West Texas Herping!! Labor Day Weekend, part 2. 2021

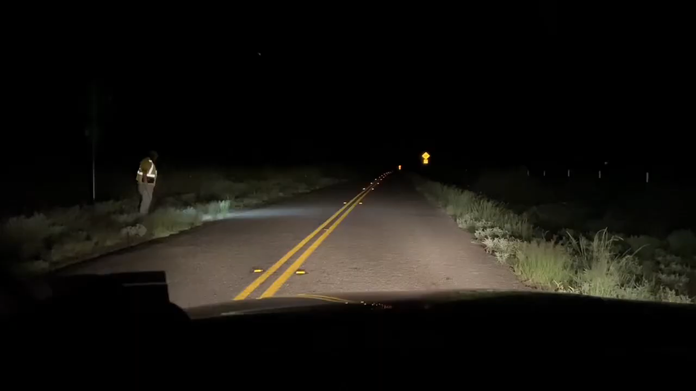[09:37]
all right guys we got a snake i think it's a a-tronx